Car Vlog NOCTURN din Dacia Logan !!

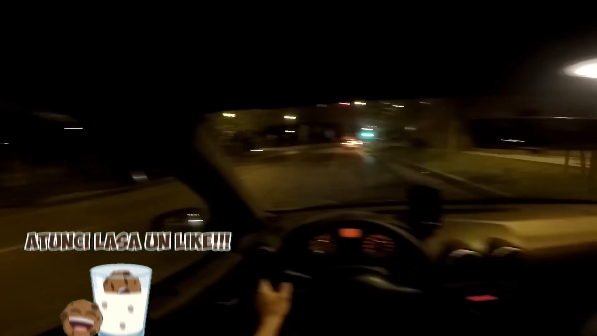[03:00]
Poate cei care sunt mai vechi pe canal își aduc aminte că am mai postat diverse clipuri din el. Da, știu. Este noapte. Știu că nu vedeți prea multe. Am aprins și eu becul ăsta aici.
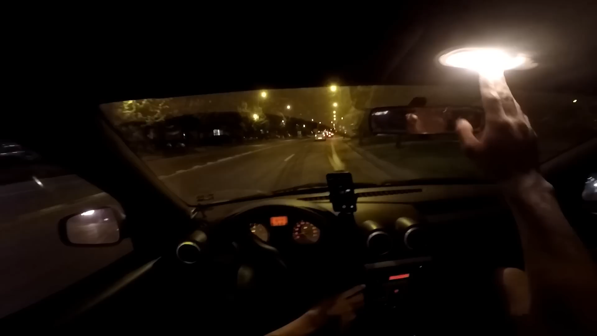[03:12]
De cât deloc am zis că e ok și ăsta să fie cât de cât aprins. Avem două. Bine, se vede că am ciudat în partea asta, văd eu pe telefon. E ca un soare și în rest beznă. Nu, lasă-l așa, lasă-l. E mai bine. E mai bine decât deloc. Da, băieți.
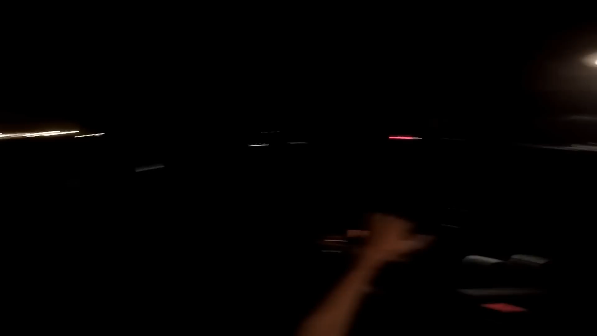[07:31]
Suntem în Constituție. Uite cum s-ar vedea fără lumină. Suntem în Constituție. Adică aici este Palatul Parlamentului. Mama, nici Palatul nu i-a prins. Da. Aici este Casa Poporului, cum se mai spune. Da, Casa Poporului.
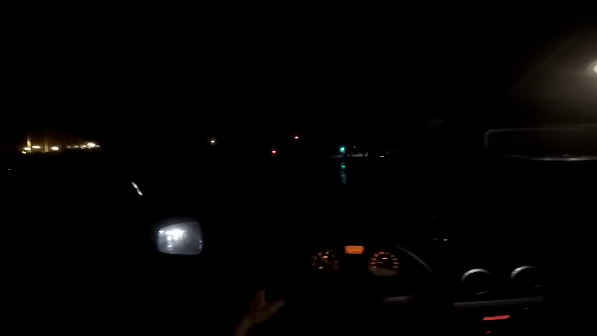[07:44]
Palatul Parlamentului, deci este beznă. De mult, frate, n-a mai trecut pe aici să fie atât de beznă. What the fuck? Un select ce se întâmplă aici. Da, de ce e așa?